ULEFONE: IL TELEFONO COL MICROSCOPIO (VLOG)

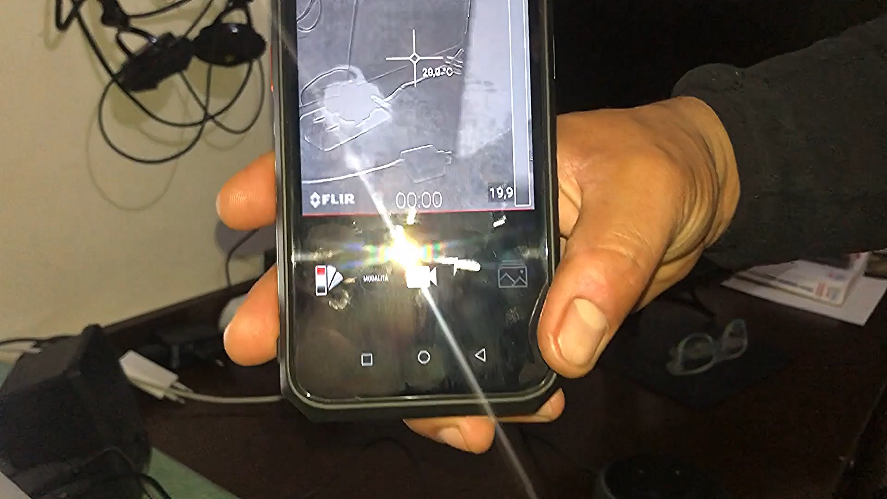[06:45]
del led del flash mio però torniamo così video
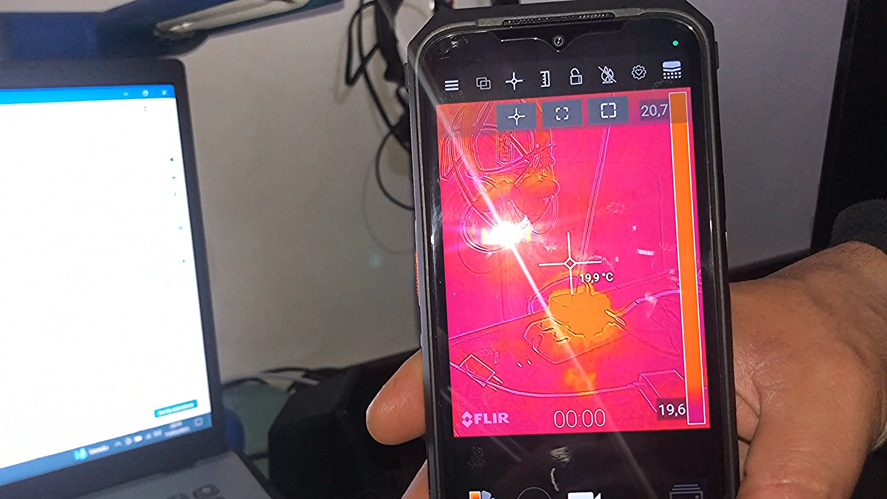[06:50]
On screen: spot 19.9°C
ah vabbè anche se vede che comunque
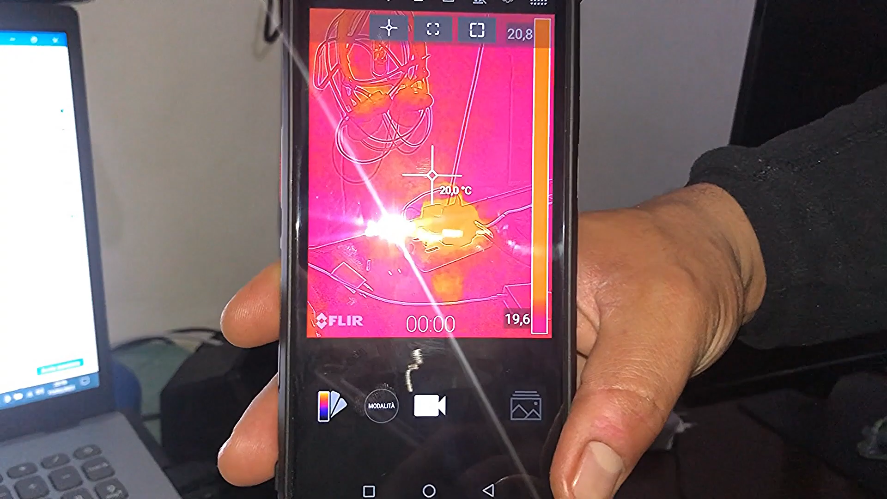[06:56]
puoi fare video foto e così via eh voglio
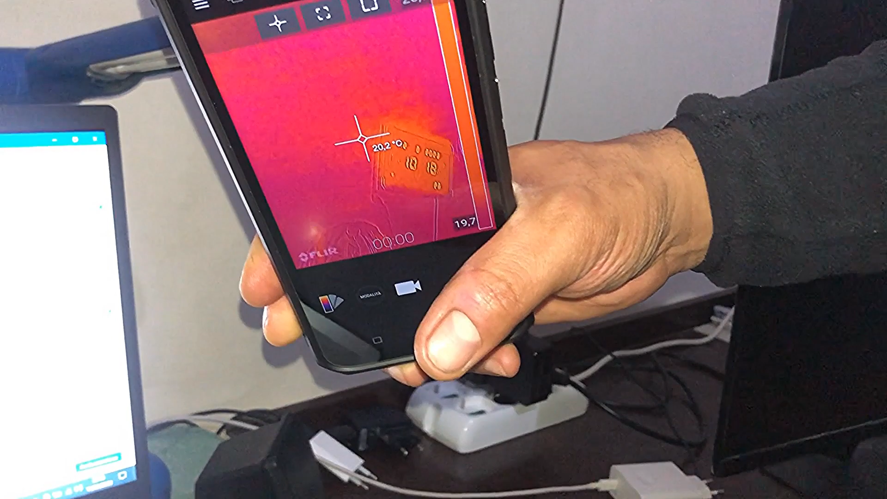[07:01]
On screen: spot 20.2°C
far vedere il led guardate il led è pazzesco dietro il led del flash